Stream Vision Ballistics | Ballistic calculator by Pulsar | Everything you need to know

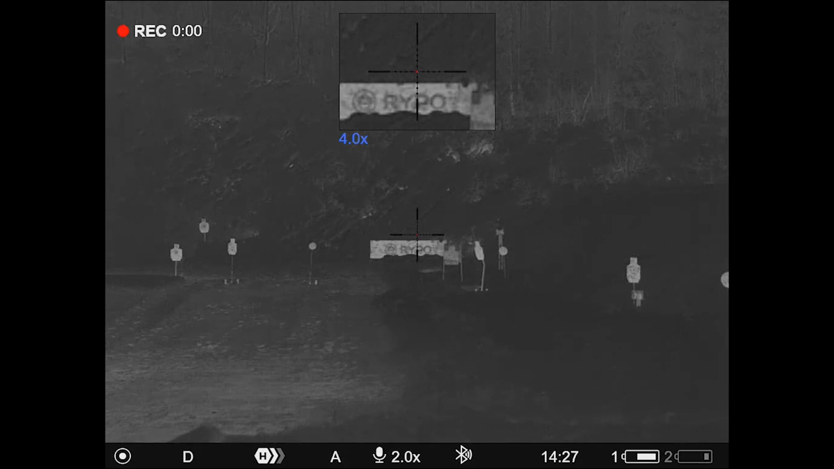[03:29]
Before uploading the profile, we need to connect the device to our app.
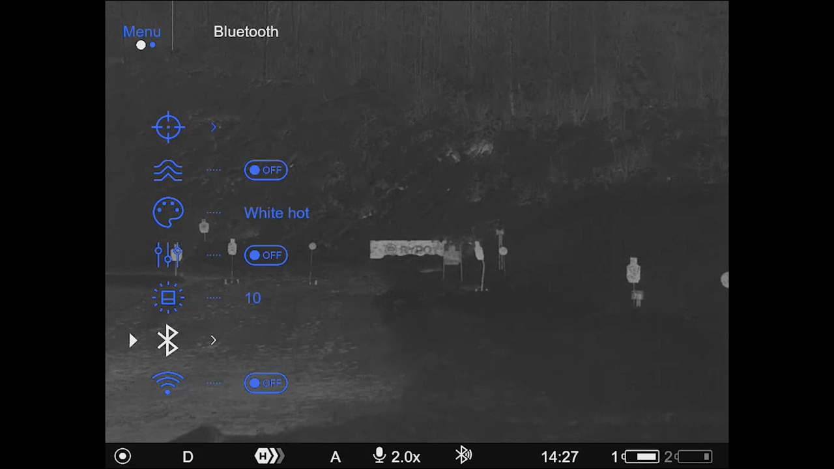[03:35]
So in order to do that, first off, we need to make sure that the Bluetooth is turned on and in pairing mode on the rifle scope.
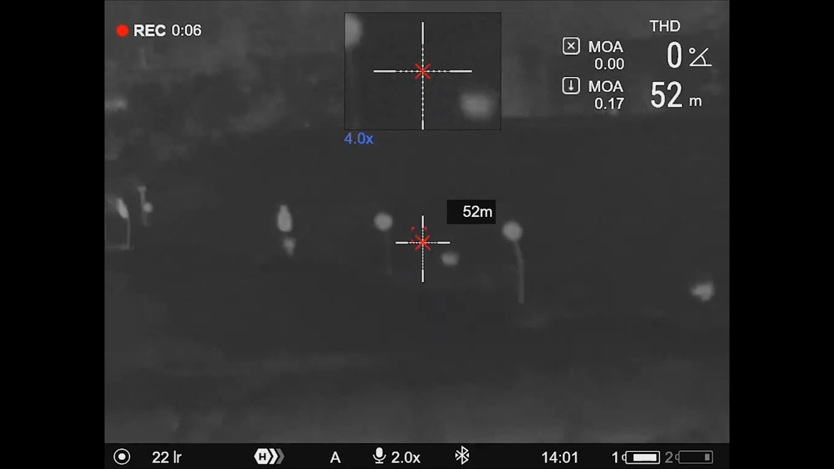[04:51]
I'd say that's a hit. Let's see if we can hit that target there.
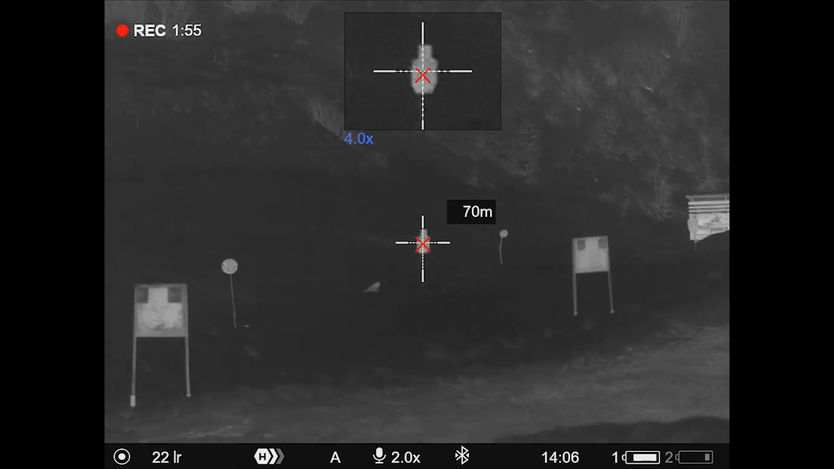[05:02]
In this case, it's about 70 meters with minus 2.92 MOA.
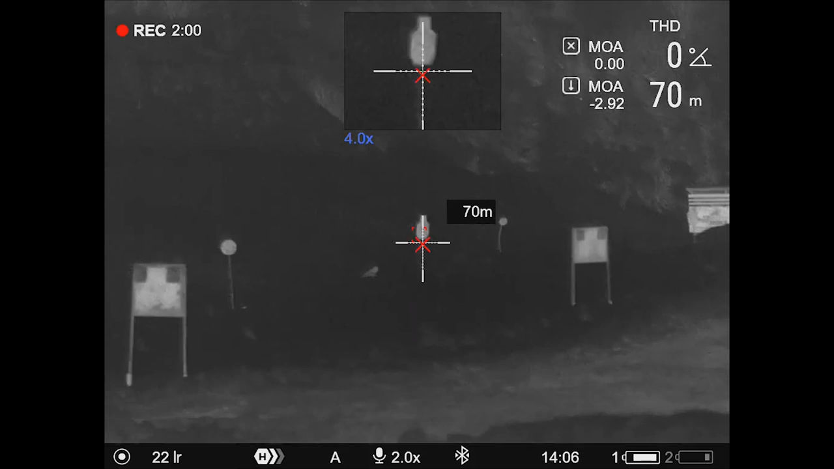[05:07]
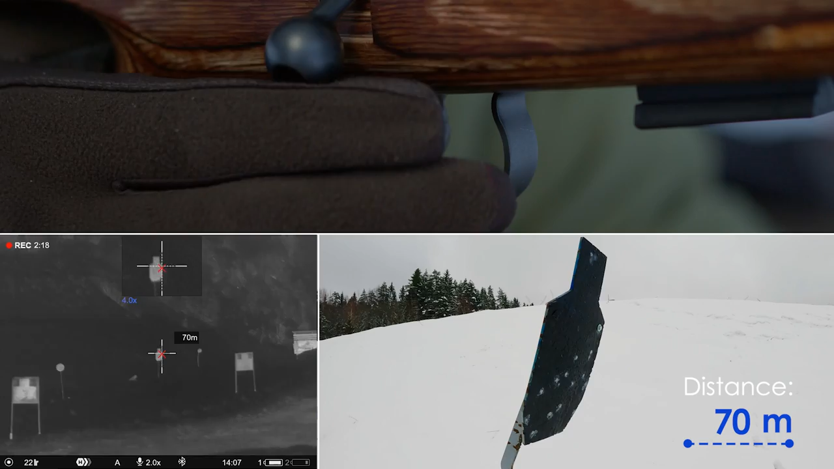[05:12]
Now, let's try another distance.
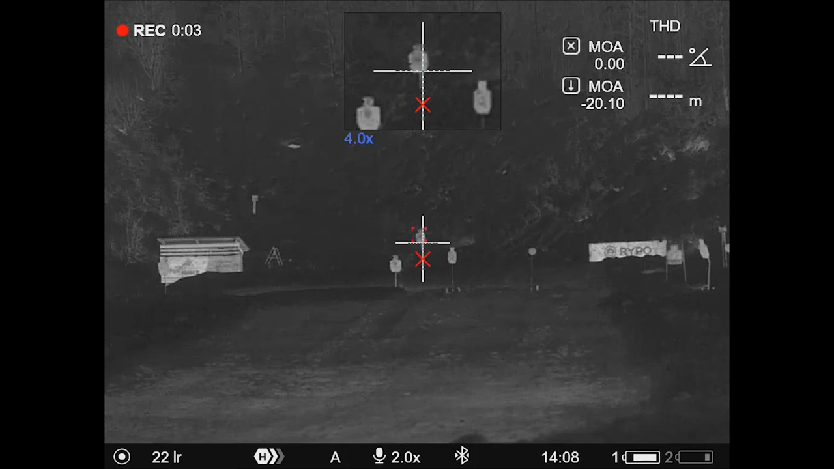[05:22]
That's 140 meters with minus 18.32 MOA. That's really stretching it now.
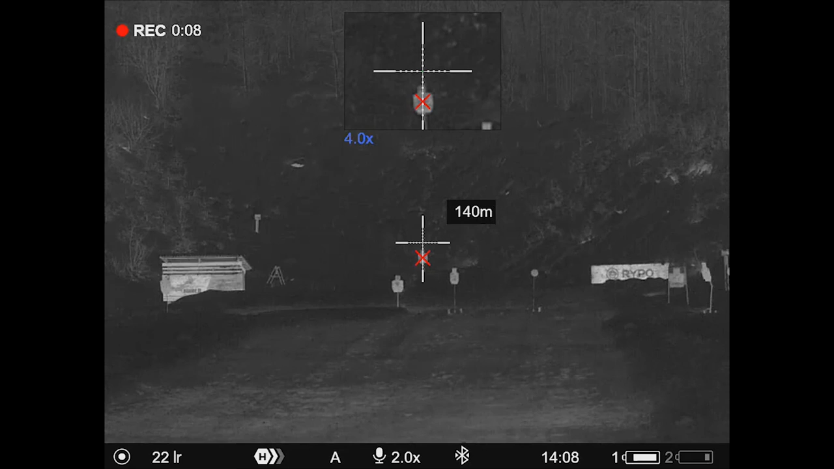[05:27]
Let's see if we can hit it.